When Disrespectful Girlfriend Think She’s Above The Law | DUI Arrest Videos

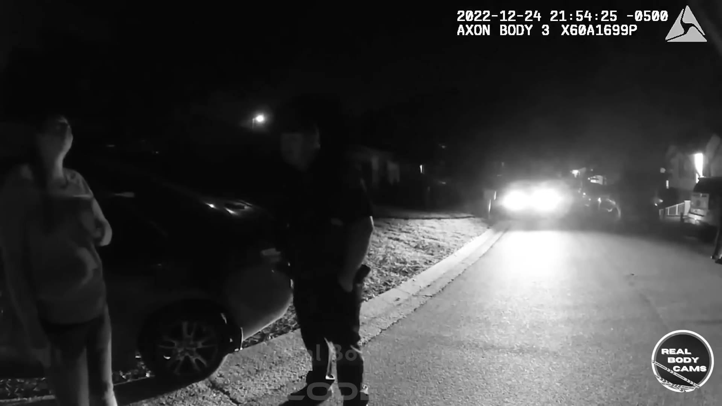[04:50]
on december 24 2022 florida police received a report about a woman showing signs of being drunk
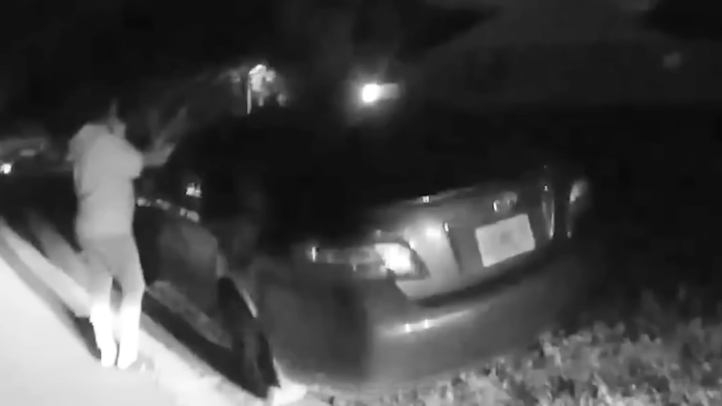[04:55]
and intending to drive despite
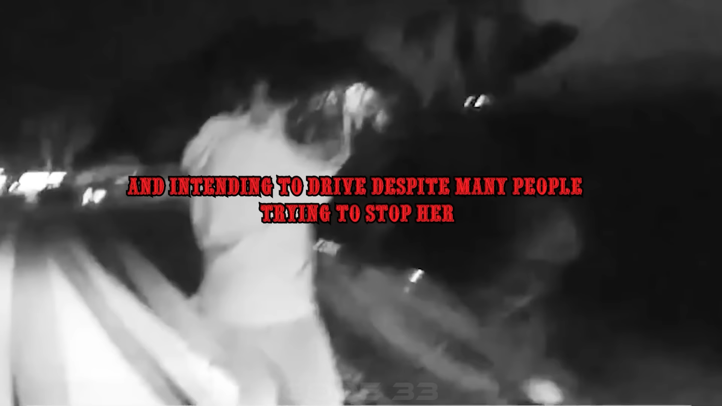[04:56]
many people trying to stop her step out of the vehicle you're gonna sit out here come on i'm
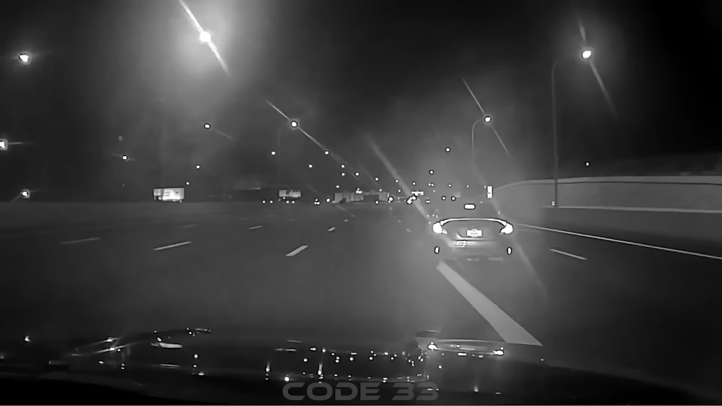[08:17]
the vehicle was stopped for inspection due to speeding at night compromising the safety of those around